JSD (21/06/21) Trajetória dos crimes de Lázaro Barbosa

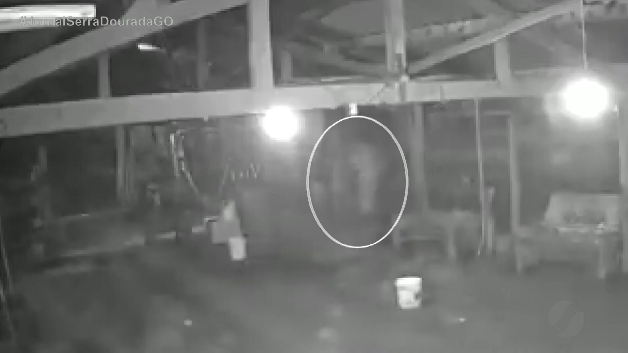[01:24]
Na mesma data, Lázaro é filmado no curral de uma fazenda, entre os distritos de Edelândia e Jirassol, onde teria passado a noite.